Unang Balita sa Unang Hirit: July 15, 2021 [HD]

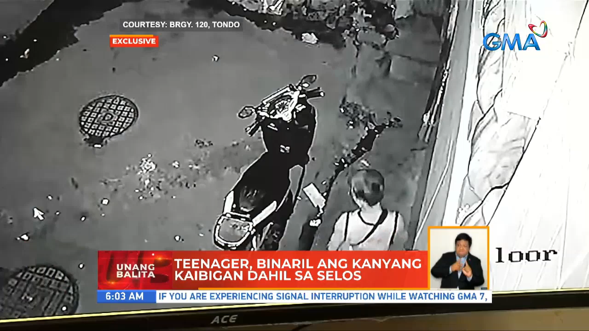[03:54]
Nangyari ito sa barangay 119 sa Tondo, Maynila. Nang makakuha ng tiyempo, ipinasok na niya ang baril sa gate at kinalabit.
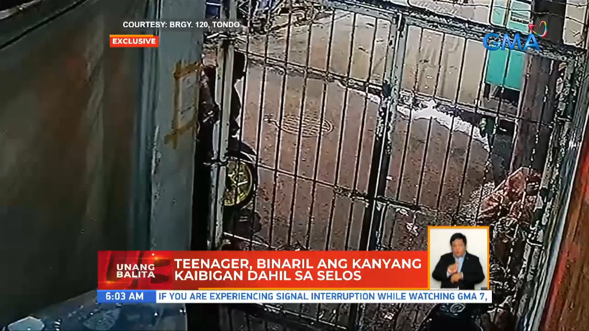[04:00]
Pero hindi pumutok. Kinalabit niya ulit ito ng ilan pang beses pero hindi talaga pumutok ang baril hanggang sa narinig na siya ng kanyang bibiktimahin.
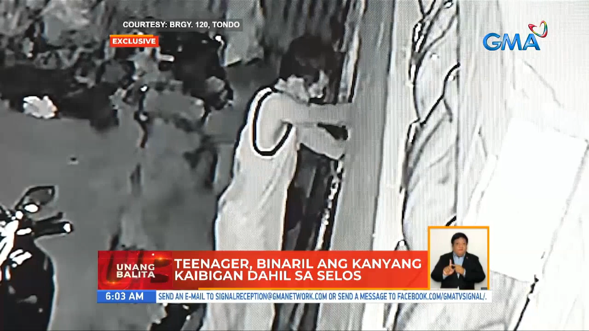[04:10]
Nagulat na lang po ako pagtingin ko po, pinuputok niya na po, hindi po pumuputok, doon na po tumakbo po ako tapos sumigaw na lang ako. Sabi ko, tulong, may bumabaril sa akin.
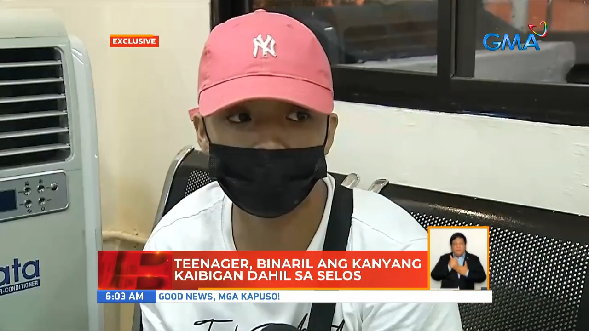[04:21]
Umalis noon ang gunman, ngunit makalipas ang 3 oras, bumalik ito. Pero nagloko ulit ang kanyang baril hanggang sa napaputok niya ng isang beses na tumama sa bahay ng biktima. Doon na ako napatakbo, nahulog ako sa bahay namin sa kabila sa ginagawa po kasi doon na ako talaga pumaripas ng takbo kasi pumutok na po talaga.
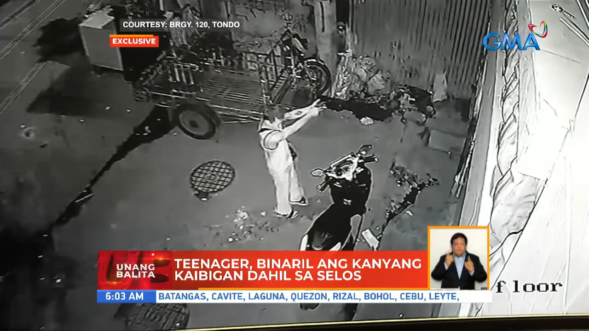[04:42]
Walang nasaktan sa pamamaril pero nagalusan ang biktima habang tumatakbo. Nagsumbong siya sa Don Bosco Police Community Precinct at nahuli ang gunman.